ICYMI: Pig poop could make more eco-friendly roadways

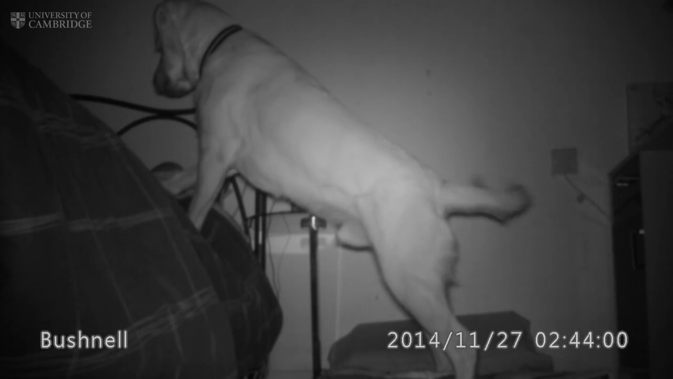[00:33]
and then he's trying to wake me up to tell me that I need to do a test. Look at him.